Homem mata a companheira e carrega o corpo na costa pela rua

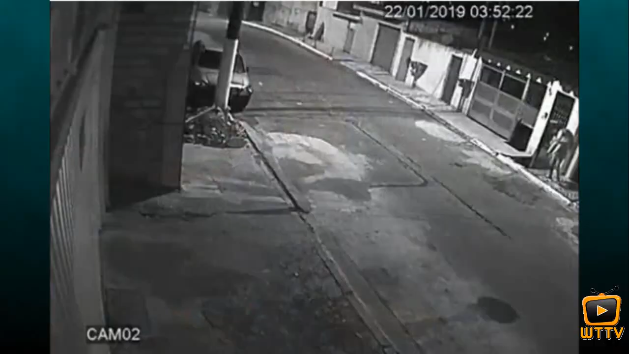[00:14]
do Capão Redondo, momento em que o Sandoval, que é o autor desse homicídio, caminha com a vítima nas costas, pela rua dele, sai da casa dele, caminha, cruza a rua, não é possível ver tudo, mas em seguida, segundo as testemunhas, ele joga o corpo da vítima no meio da calçada. Deixe nos comentários sua opinião.